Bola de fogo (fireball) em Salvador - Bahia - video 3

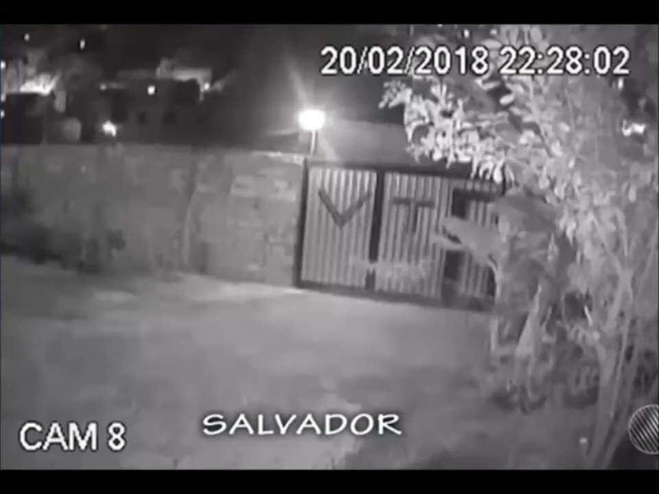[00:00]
Essa imagem Muita aqui de gente vendo Salvador. isso, olha só. Câmeras de segurança de uma residência.